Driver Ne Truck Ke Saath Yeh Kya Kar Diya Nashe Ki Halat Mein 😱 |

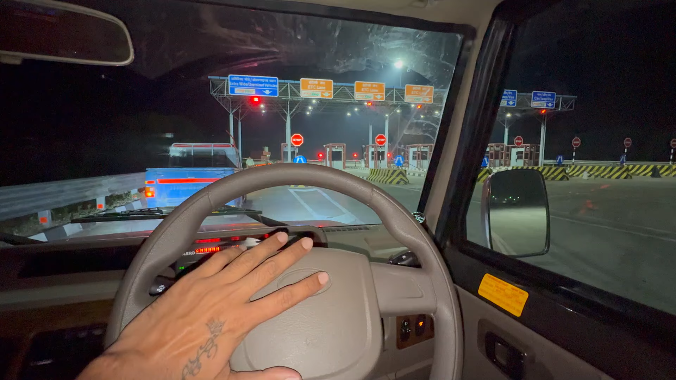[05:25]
वहां से एक किलो मिटर के अंडर में गूम कि आए और यह जो नया वना रोडे न, इस पर तूल कर दिया है चालू इन्होंने अब उस से बात करहेँ